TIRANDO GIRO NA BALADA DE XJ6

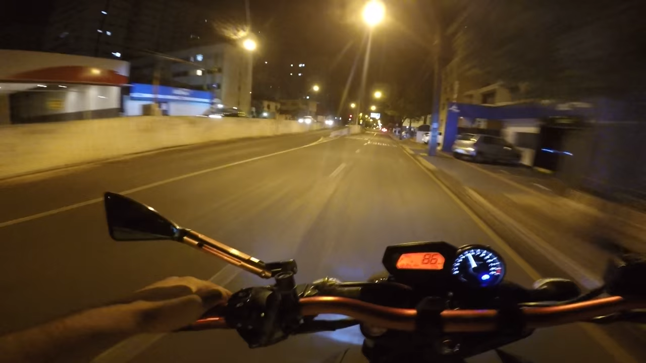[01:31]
Já é mais de meia-noite, é até perigoso. Fica parado. Sem ninguém perto, né, rapaziada?
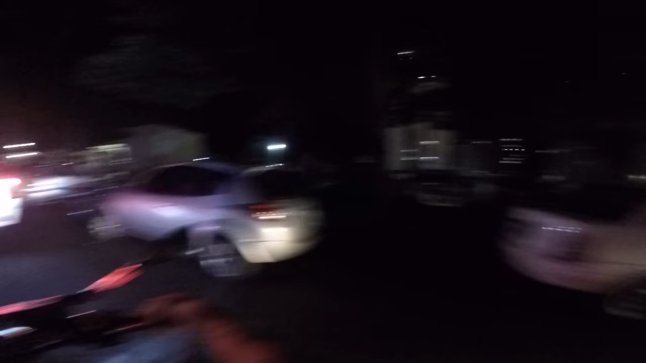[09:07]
Nossa, pelo jeito o bagulho aqui tá lotado, hein, mano. Tem carro pra caralho estacionado, tio.
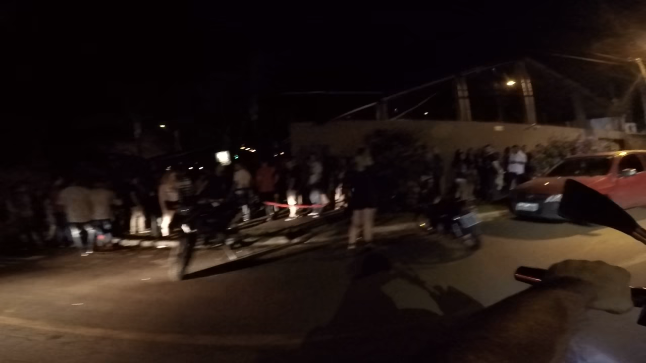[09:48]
Tem que voltar, hein, mano. Tem direito a retorno, hein. Vamos voltar, vamos voltar, vamos voltar pro fluxo. Passar ali na frente ali antes de nós se jogar.